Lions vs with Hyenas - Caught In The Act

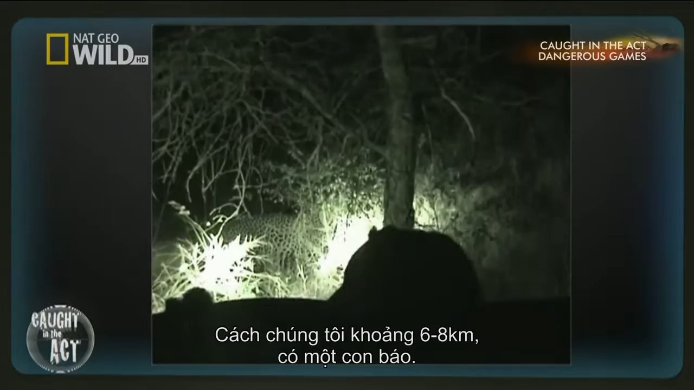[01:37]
Suddenly, suddenly we noticed that there was further activity of some other smaller animal in the grass ahead of where the leopard was moving towards. The guests were at this stage getting incredibly excited, but I had to keep them calm and quiet because we didn't want to disrupt this interaction.
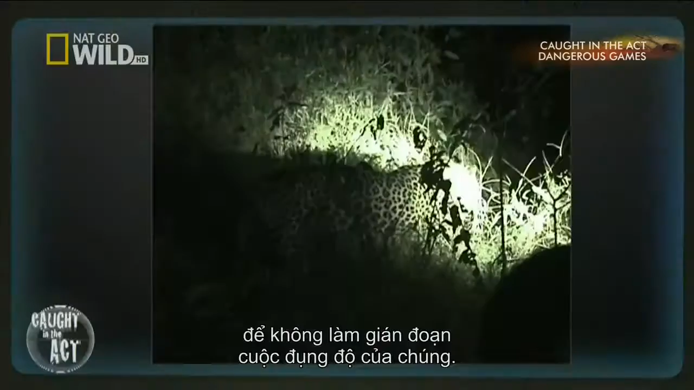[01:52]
The leopard suddenly picked up the movement of grass, went down on its haunches into the stalk position, and it started to move incredibly quietly through the grass.
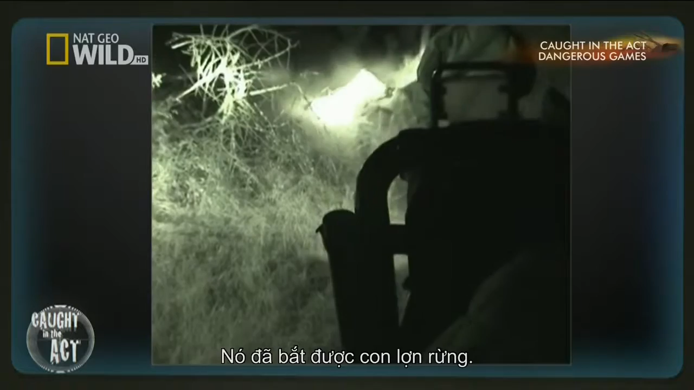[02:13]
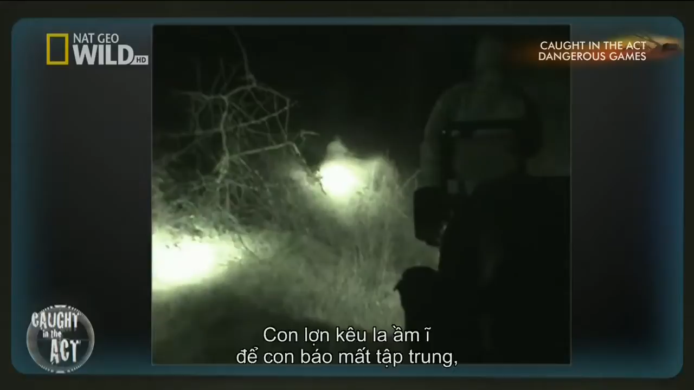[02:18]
One of the key reasons why the warthog will squeal and make as much noise as possible is to distract the predator from finding the lockdown position, which is generally under the jaw of the warthog. But the warthog's screams caught the attention of another night prowler.
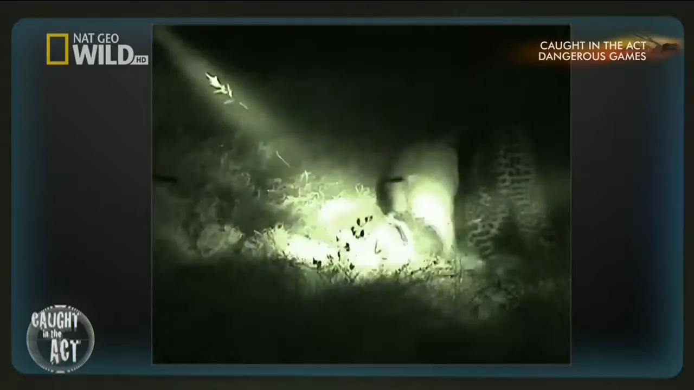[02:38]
Suddenly, a female hyena came out of the bush.
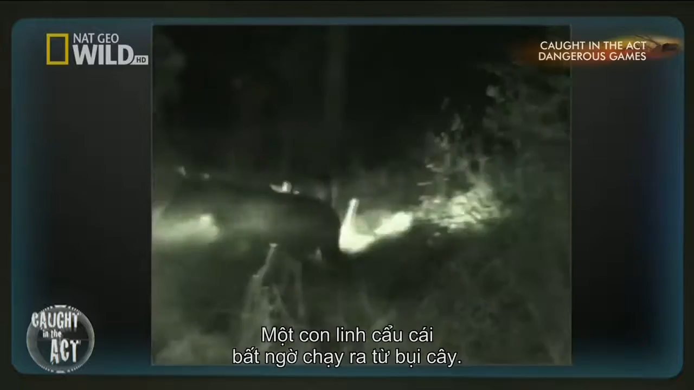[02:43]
The leopard jumped off, and the hyena, realizing how close she actually was to the leopard, still active in the kill mode, decided to step back as well, which left the warthog standing there completely surprised, not understanding, I think, quite what had happened, but then disappeared into the surrounding grass and managed to get away.
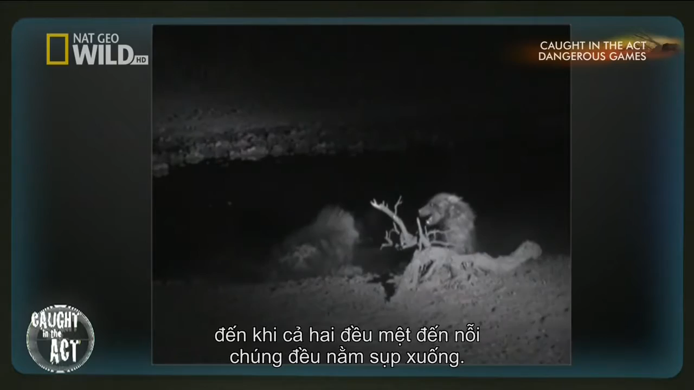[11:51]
There was definitely a winner that emerged from the interaction. It seems the winner stays in the area and the loser leaves and this is probably what happened now.
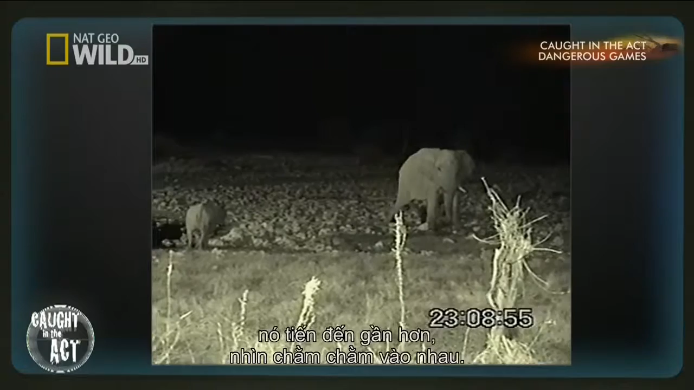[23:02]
Coming closer, coming closer, I'm staring at each other. I'm still having this camera on my hand. All of a sudden, this elephant just went for this rhino. Rolling it in the bushes three meters in front of me, I got a hell of a fright. A black rhino is an animal that will always stand his ground.
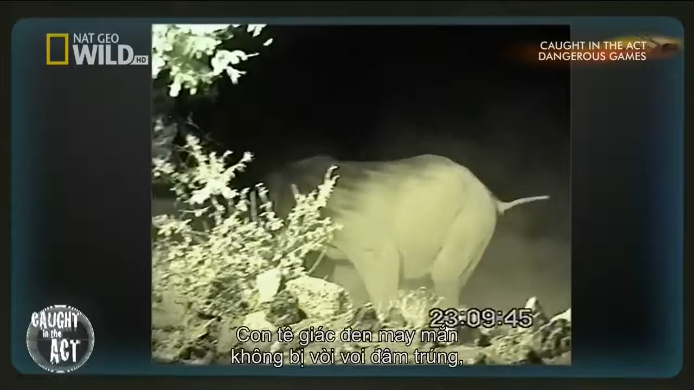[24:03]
The black rhino can just be glad that there was no penetration from the tusk because that normally is fatal.
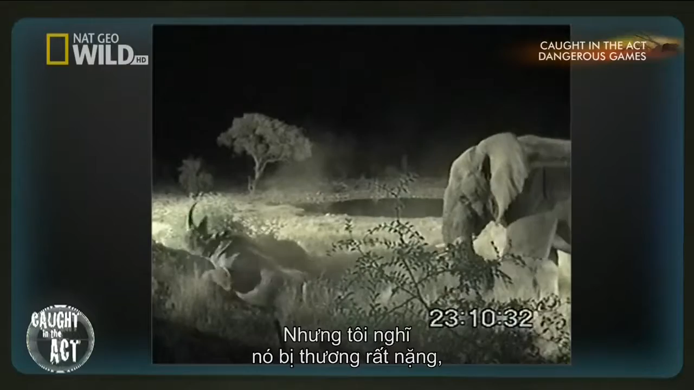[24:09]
But I think he got badly hurt, especially his hips and some of the internal organs.
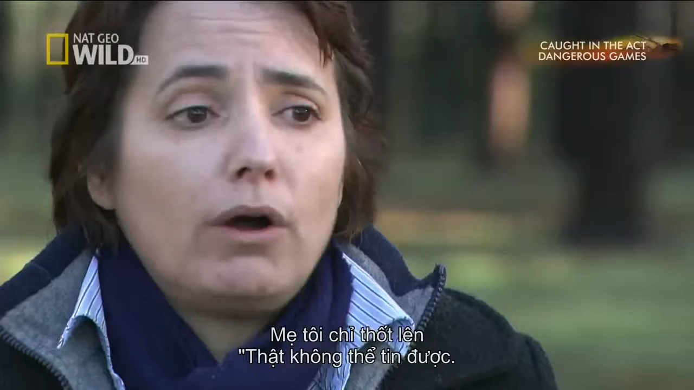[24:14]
My mom just said, wow, you know, this is also unbelievable. And you were so lucky just to capture that incident on camera.
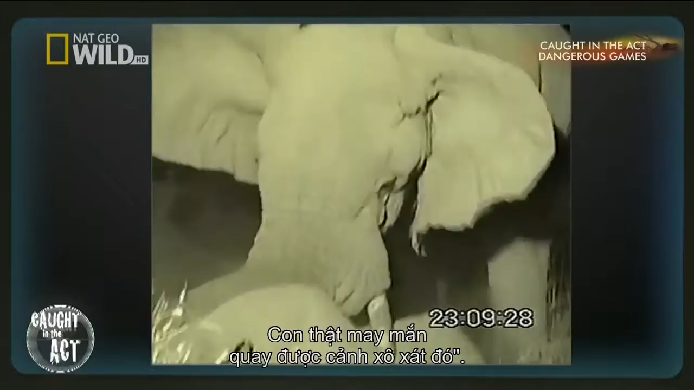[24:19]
The elephant bull totally, totally wrecked the black rhino. I ascribe that to total aggression and not to any strange or funny behavior.